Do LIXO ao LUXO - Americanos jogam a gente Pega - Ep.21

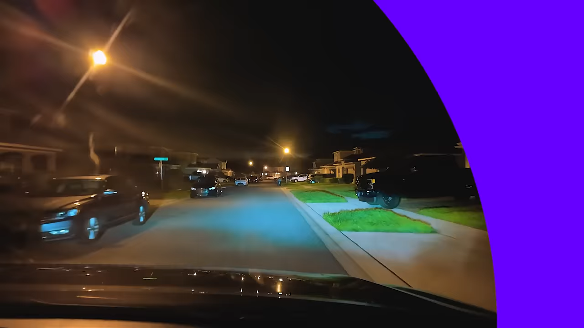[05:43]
Noite. Literalmente noite. E a gente aqui rodando os condomínios. Bem fraquinho hoje, viu? Quase não vi nada. Vi uns duas, três vezes aí que foi fraquinho. É, eu vi um micro-ondas na rua, nem compensava parar. Uma geladeira. Vamos no mercado, cara? Bora. Então vamos no mercado. Agora a gente vai partir lá pro Walmart, nossa segunda casa.